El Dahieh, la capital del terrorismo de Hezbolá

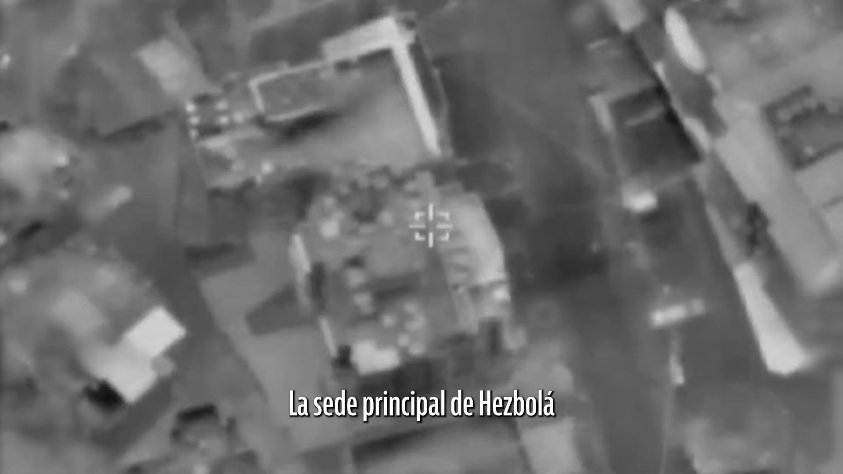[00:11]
La sede principal de Hezbollah y su centro de inteligencia se encuentran incluso bajo las casas civiles en esta ciudad.